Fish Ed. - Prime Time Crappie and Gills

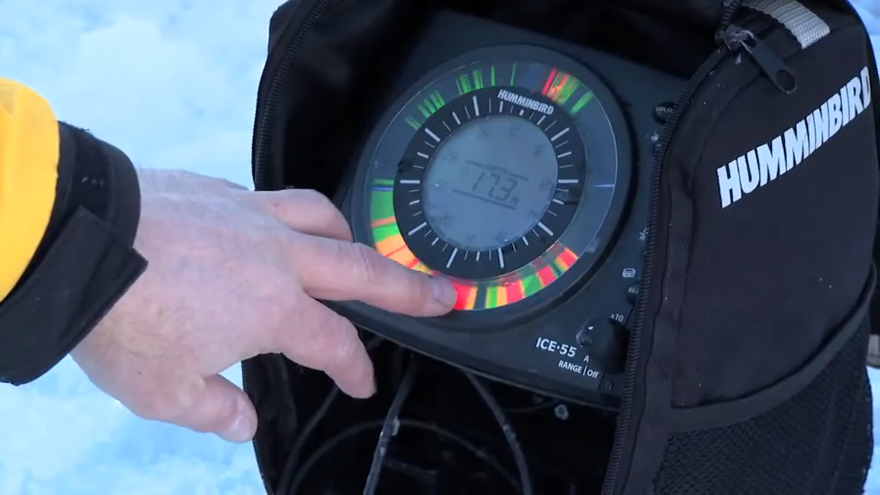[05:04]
bottom right here he's an old fish all the way up I got one on me right now oh I missed him there if you have a fish that you miss and he doesn't